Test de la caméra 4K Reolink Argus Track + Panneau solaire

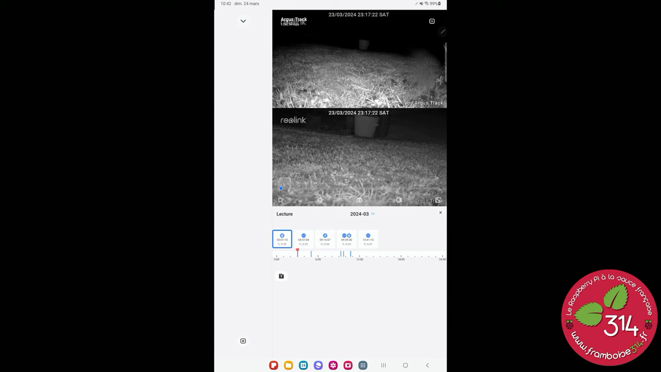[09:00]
Je pense que là Ah c'est ça Là c'est le hérisson